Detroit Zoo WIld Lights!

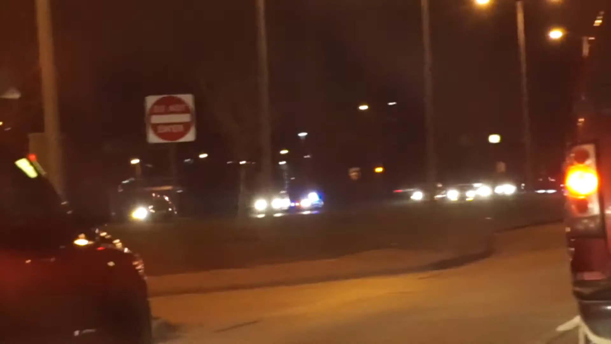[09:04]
Do you see how, like, this doesn't... What cop it's car? Blurry. All over there? It's blurry. Like, to y'all, like, that's how everything looks.